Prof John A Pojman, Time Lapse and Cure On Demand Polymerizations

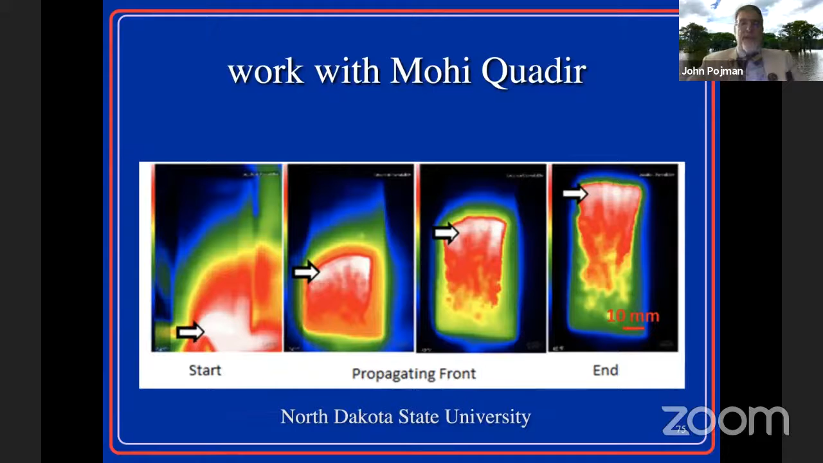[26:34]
So this was done imaging with an infrared camera and found that, you know, we're getting here that are now,